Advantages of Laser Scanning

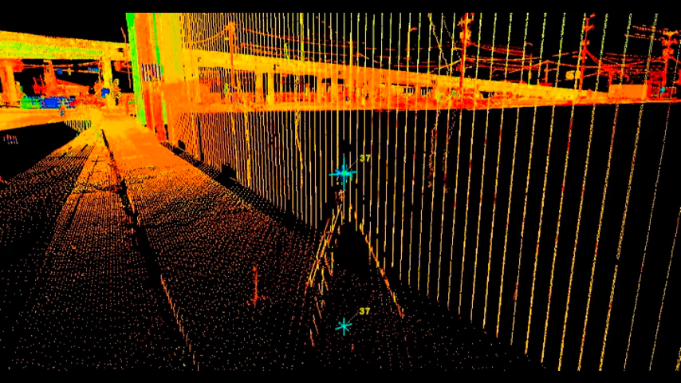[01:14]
thereby greatly reducing the human error factor. The scan clouds can even be registered to the site control systems, making the data integration and translation to other site data a seamless process.
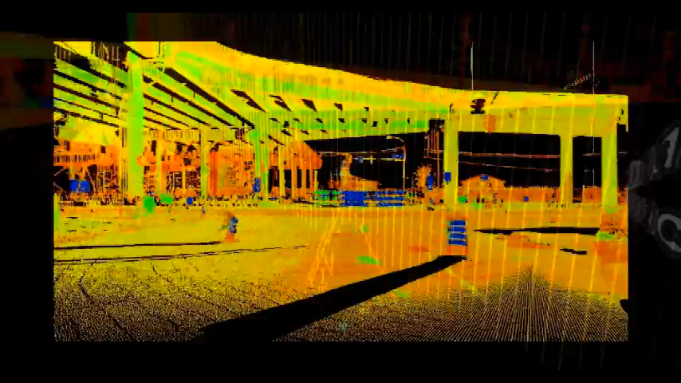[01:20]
Visual Impact Not only does the scanner collect data on the site features, but this data is presented as a virtual model, referred to as a point cloud, which is comparable to a photograph.
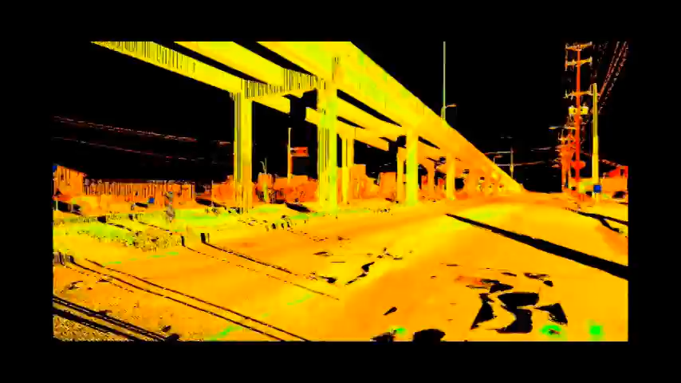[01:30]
Every point in the cloud is a dimensionally accurate visual representation of the site.
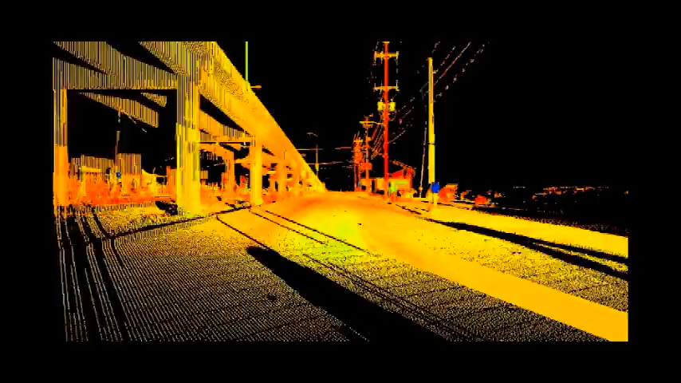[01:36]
This visual streamlines the flow of information between those working on-site and other remote support staff.
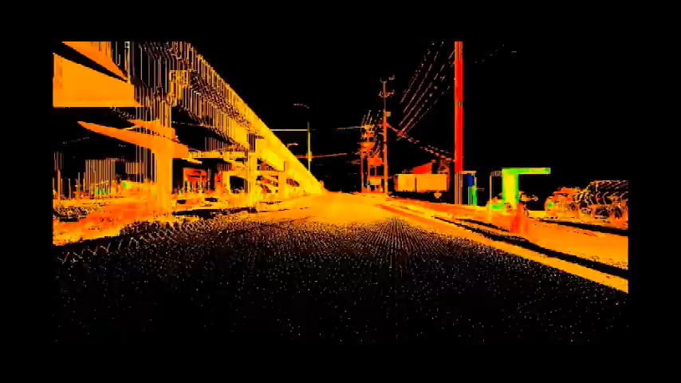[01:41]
The visual deliverables fly-through videos fly-through
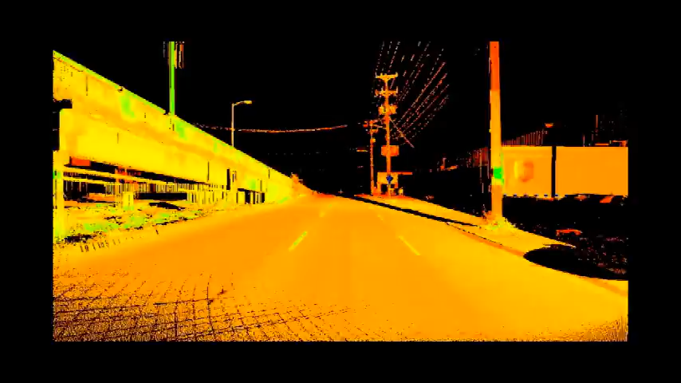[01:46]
videos are generated directly from the scanner software and can be used as virtual tours,
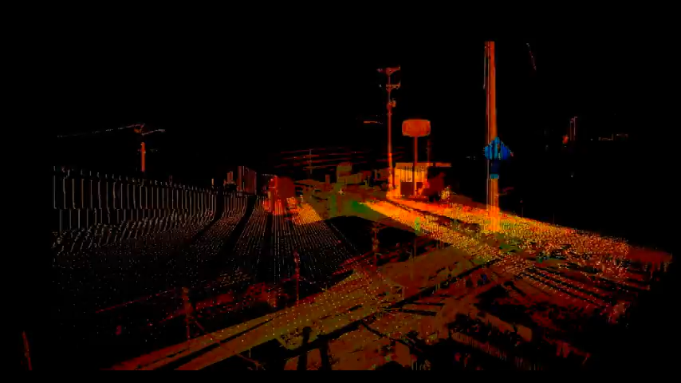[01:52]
walk-throughs, or in-depth visual analysis for things like site distances or visual impediment impacts.
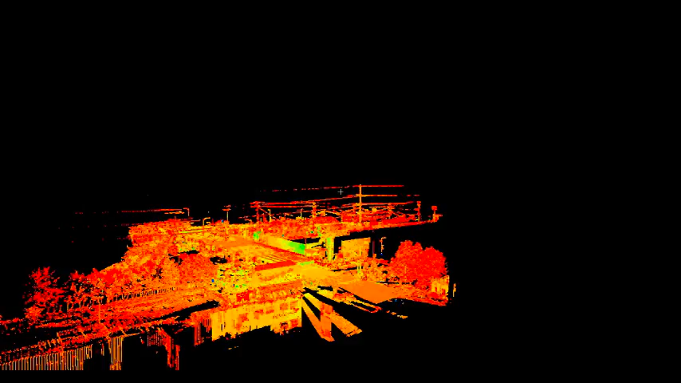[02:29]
slideshow type presentations, static screen captures, and many others.
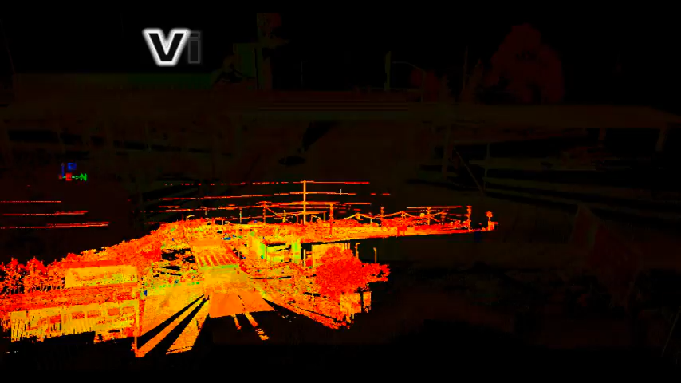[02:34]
Virtual Survey One of the most common types of deliverables for scan data is the virtual survey.
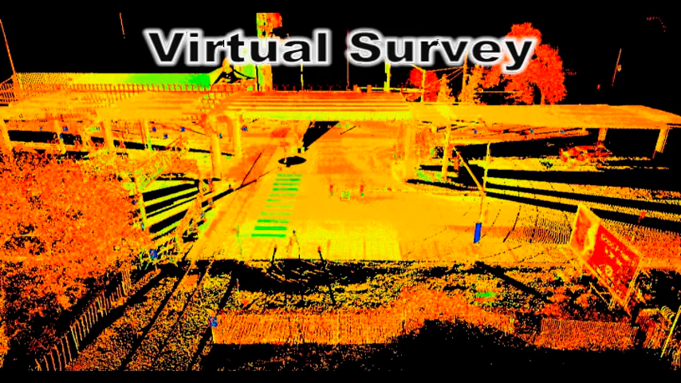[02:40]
A virtual survey uses the scan clouds to identify and code features to create a point file and or line drawing for use in CAD programs.
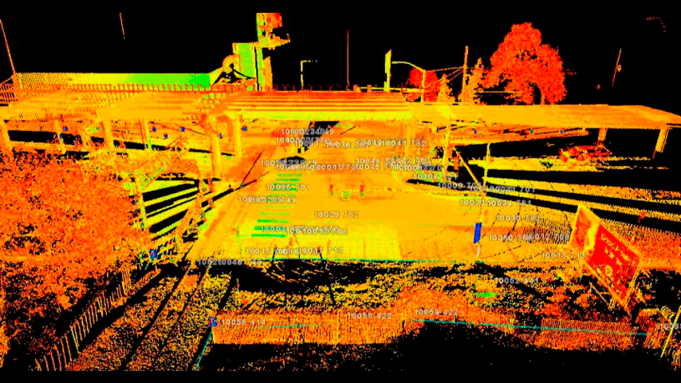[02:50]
Virtual surveys can provide a higher volume of accurate data than conventional surveys. Measurements collected by the scanner are directly reflected off the surface of the target object.
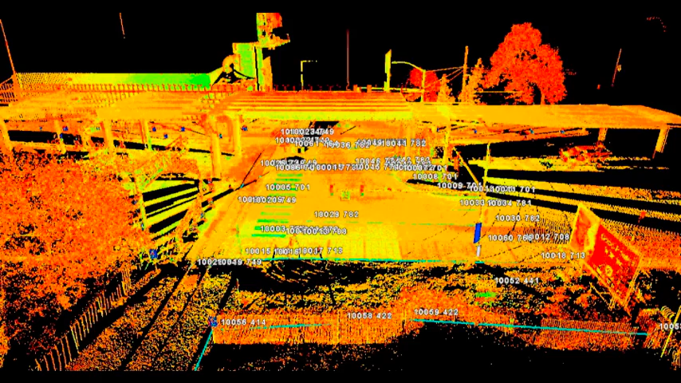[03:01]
Sources of error such as instrument and rod measure-ups, plumb and level targets, and deferring PRISM offsets are nullified.
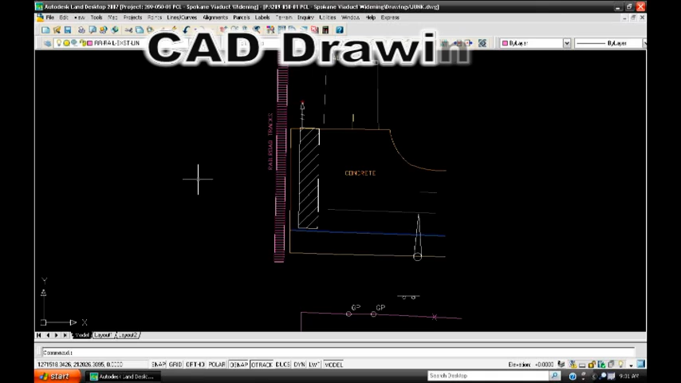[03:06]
Data points generated in the virtual survey files using the scan software
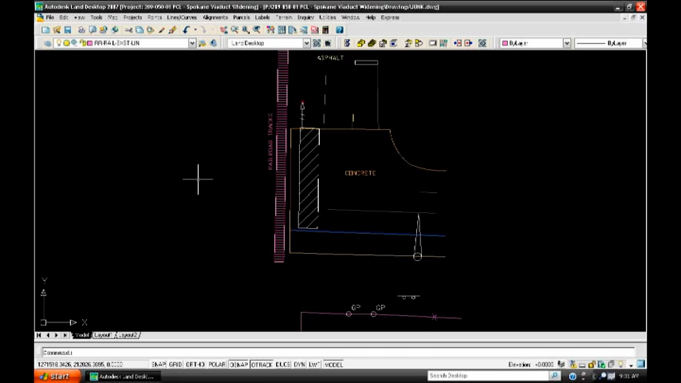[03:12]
are the same types of files created by other survey methods and therefore translate to CAD and other design platforms as easily as the files currently being used.
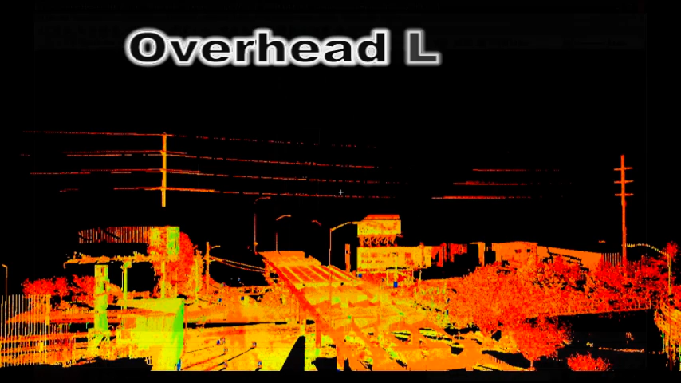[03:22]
Overhead Lines Curve and Edge Identification Edges and curves of objects observed can be identified and modeled to find an exact location of those objects. Lines and other objects are created along these edges and curves to export into CAD, design, and modeling programs. These tools are demonstrated best when it comes to overhead utility lines.
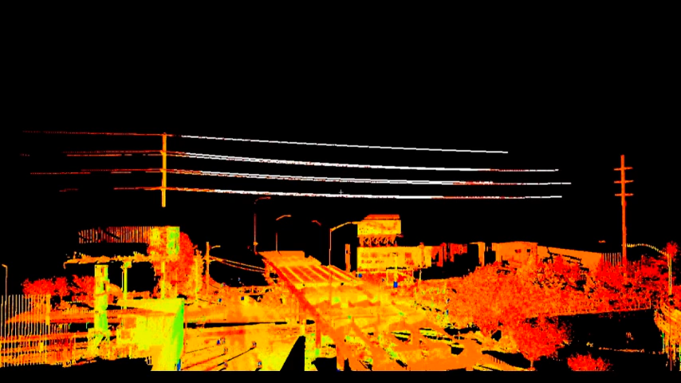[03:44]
Because the lines between support poles and towers form exact arcs, the SAG points can be identified with high levels of accuracy for the calculation of elevations and clearances. This process is much safer and more accurate than other conventional methods.
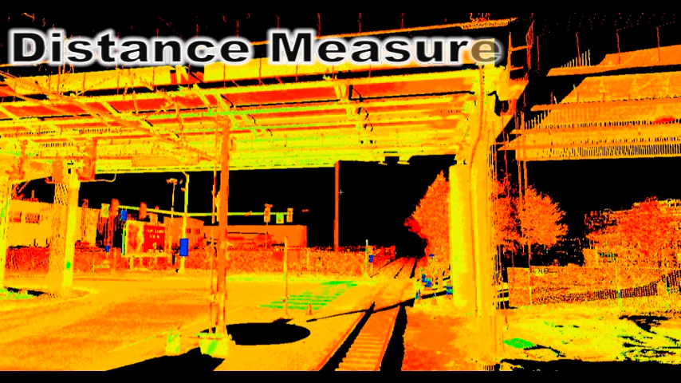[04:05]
Distance Measurements Many types of measurements can be made directly from the points,
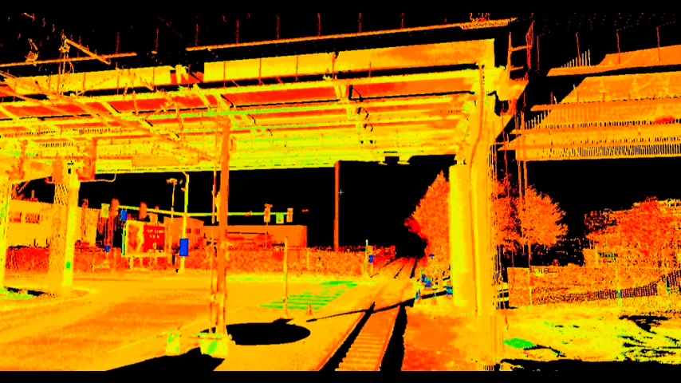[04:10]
which can be annotated in the cloud or exported into CAD for markup drawings. These include several types of distance measurements, like point-to-point measurements.
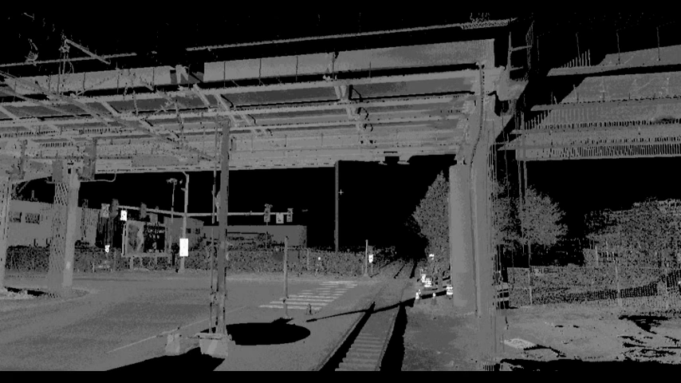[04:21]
Dimensions are extracted from the scan cloud between any set of two or more points, providing highly accurate and controlled measurements between these features. Point-to-surface measurements Distances can be measured from any point perpendicular to an established surface. This is extremely useful for calculating fits and clearances between objects and fixed surfaces such as the ground or walls. Direct Vertical Caliper Measurements Vertical distances can be measured between the surfaces or points of any two objects.